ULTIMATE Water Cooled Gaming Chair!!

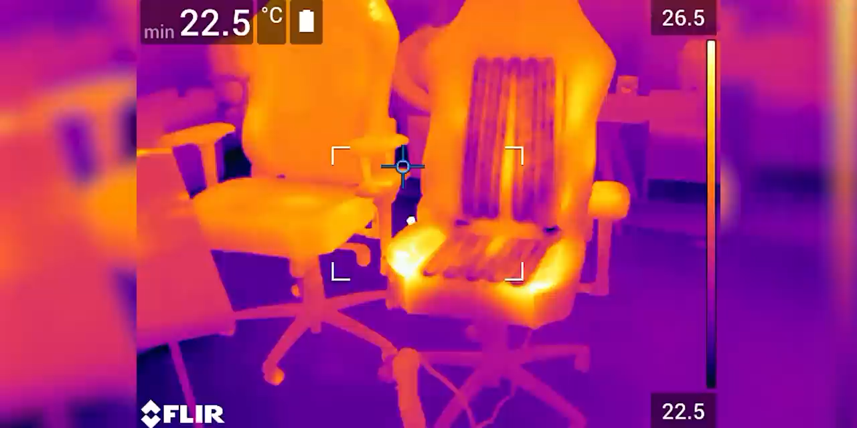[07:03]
On screen: min 22.5°C
But I can also see it cooling down like hardcore right now compared to the one that does not have anything installed in it.
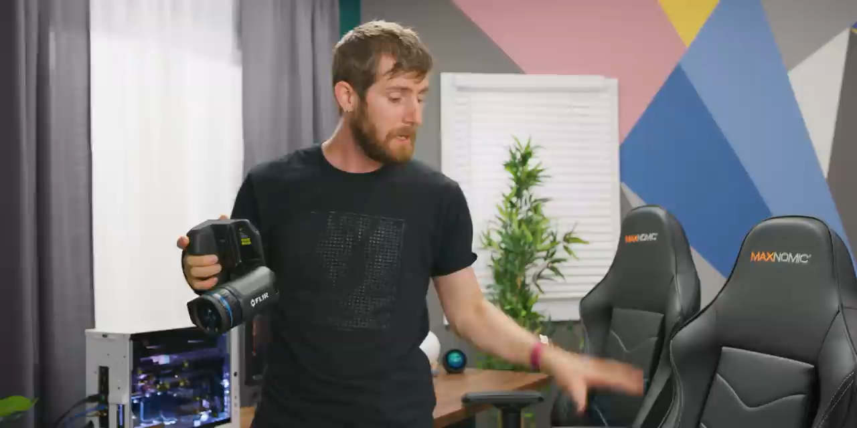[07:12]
But initial impressions, I can't feel the tubes. Like I can if I try really hard or if I feel with my fingers.
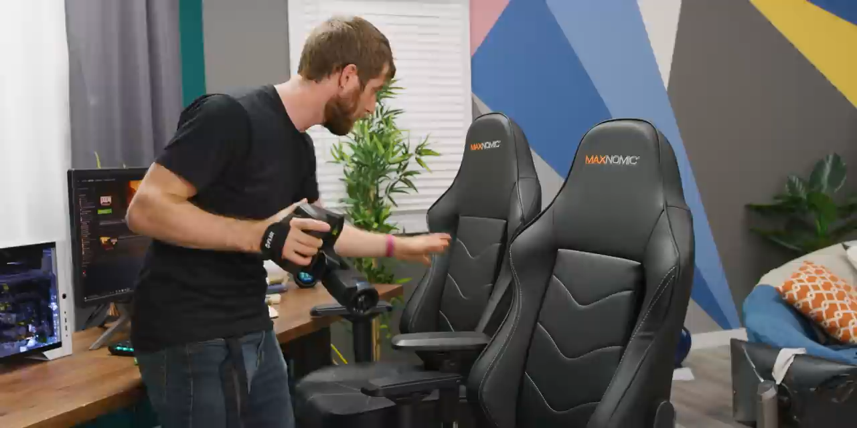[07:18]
But with my back, it's not the kind of thing I would notice.
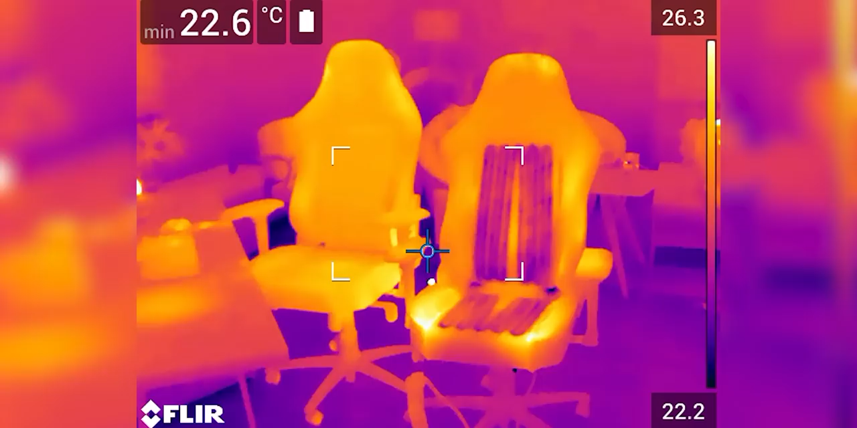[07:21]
On screen: min 22.6°C
One thing I can see though that we missed is that this area here should have absolutely been cooled.
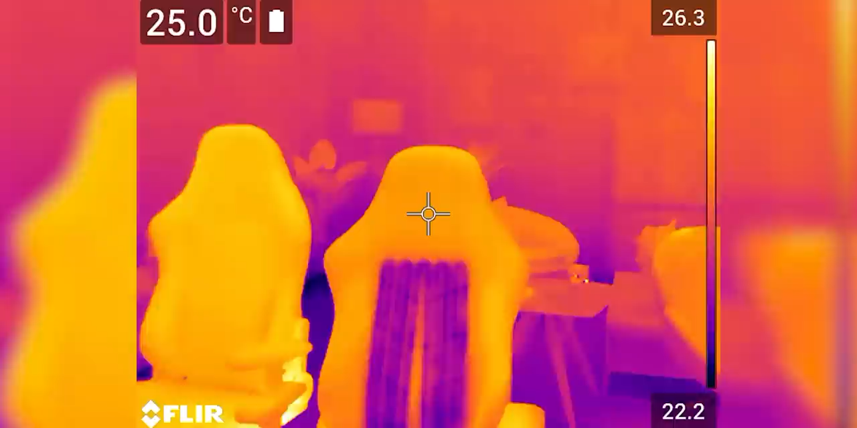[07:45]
On screen: spot 25.0°C
Our cooled chair is as high as 25 degrees in the areas that we're not cooling, which makes sense because foam is a good insulator.
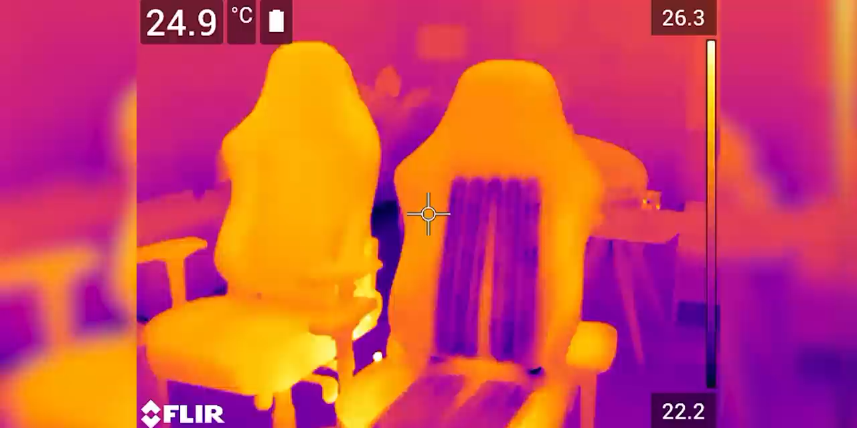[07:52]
On screen: spot 24.9°C
In the areas that we are cooling, it gets as low as
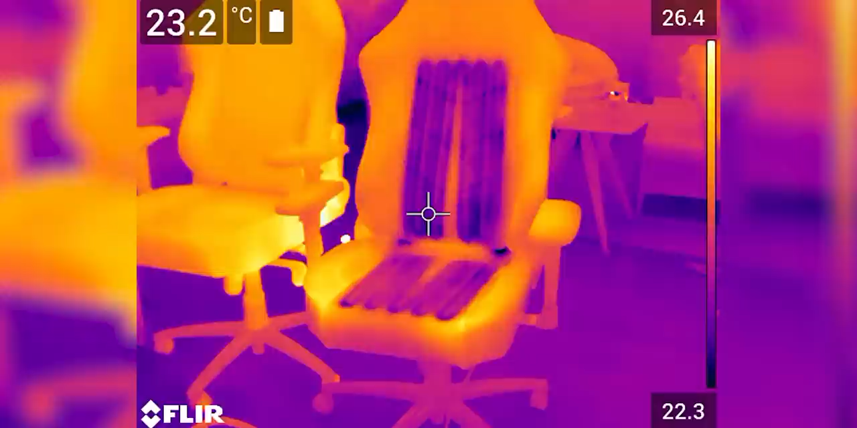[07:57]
On screen: spot 23.2°C
23. Oh, it looks like there's actually some areas that are even lower.
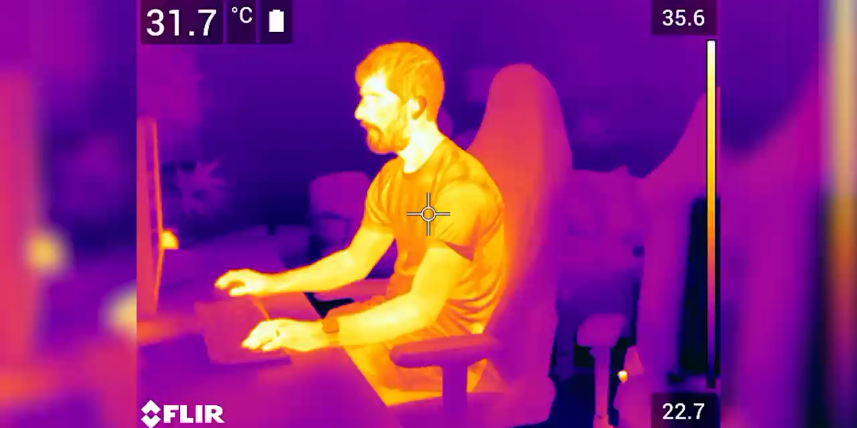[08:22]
On screen: spot 31.7°C
I can definitely feel my back warming up. Yeah, I can see the seat. The seat has gained a little bit of heat. Even just from you like being around it comparatively. All right, you guys ready?
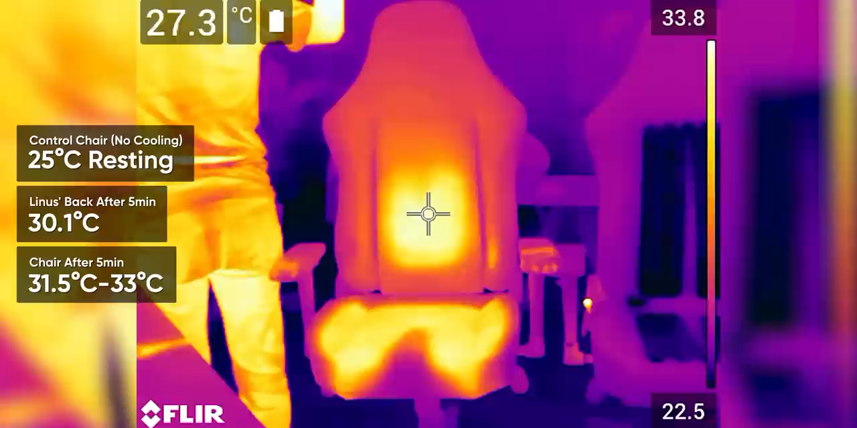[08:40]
And the chair is at 33 at
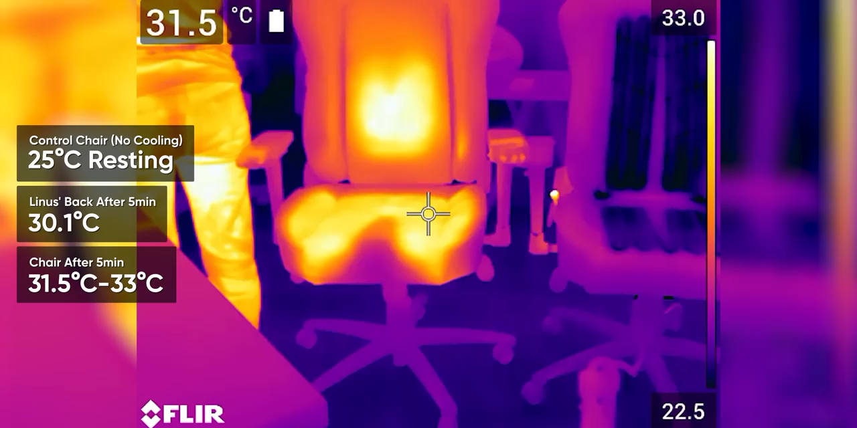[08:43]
On screen: spot 31.5°C
your back and 31 and a half at your legs. Okay.
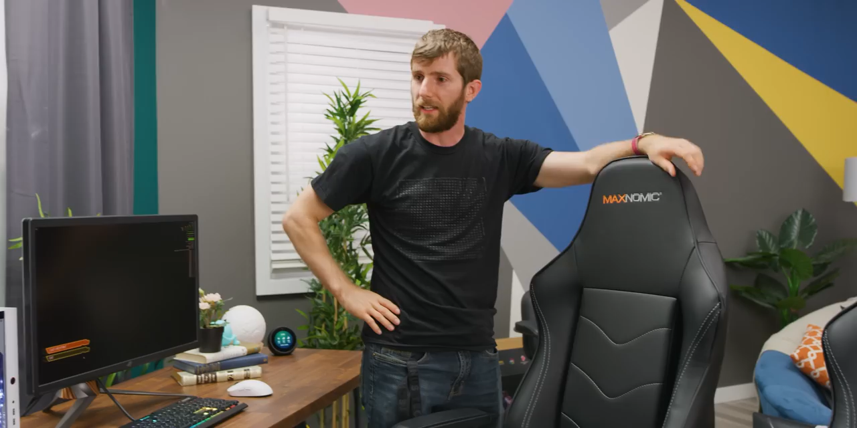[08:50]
So we basically went up like a degree a minute on the chair. All right.
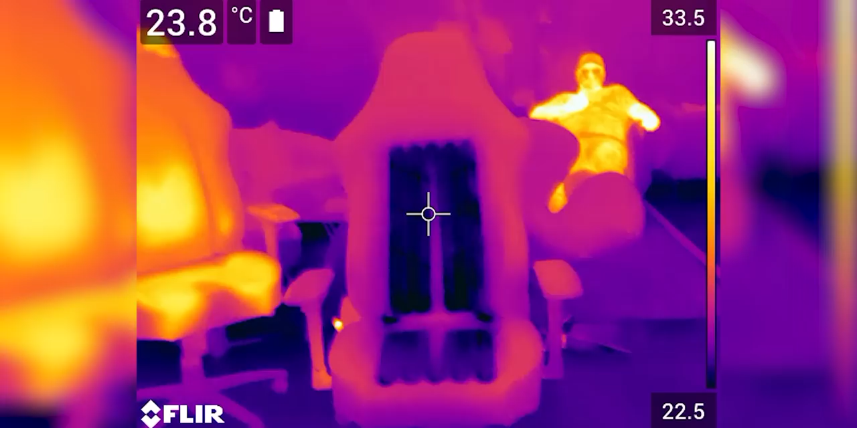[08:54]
On screen: spot 23.8°C
If we look over to the cooled chair, it is sitting at 23 degrees.
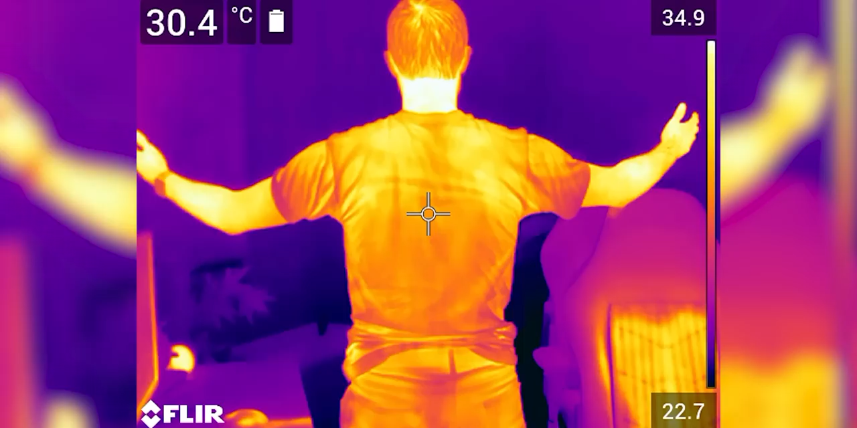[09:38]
On screen: spot 30.4°C
30.5. It's under your back. The chair is 30.1,
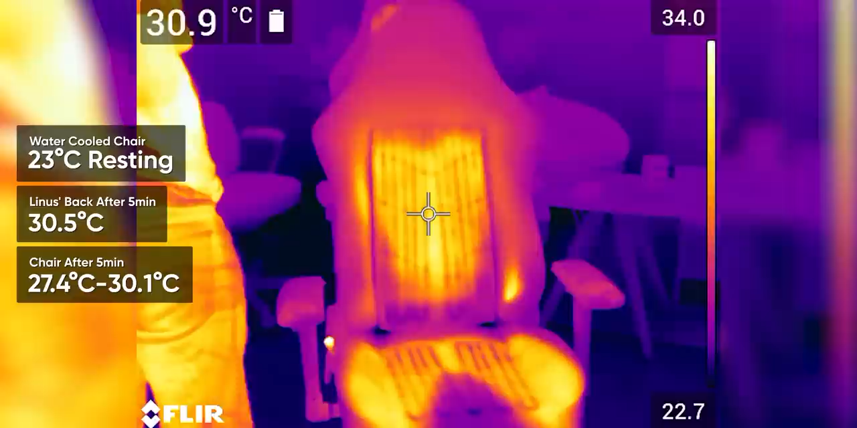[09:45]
On screen: spot 30.9°C
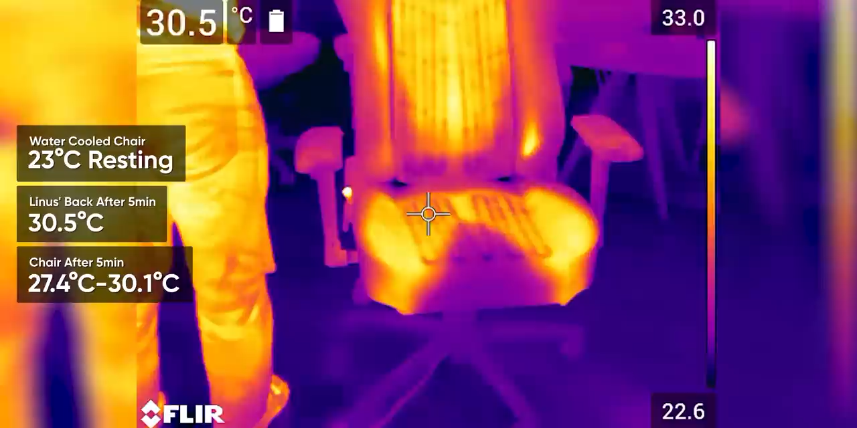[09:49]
On screen: spot 30.5°C
but it's a lot colder, 27.4.